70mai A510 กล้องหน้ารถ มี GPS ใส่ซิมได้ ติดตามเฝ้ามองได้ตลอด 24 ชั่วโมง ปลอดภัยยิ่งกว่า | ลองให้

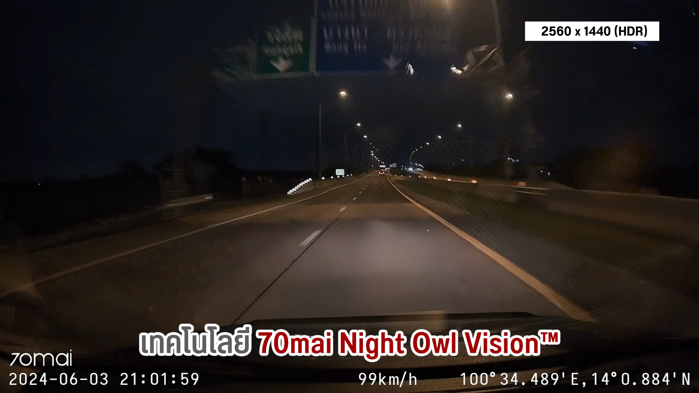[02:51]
อันนี้ก็จะถ่ายภาพตอนคืนได้ดีขึ้นกว่าเดิมอีกโดยที่ตัวกล้องมันเองก็จะมีรูรับแสงที่กว้างถึง 1.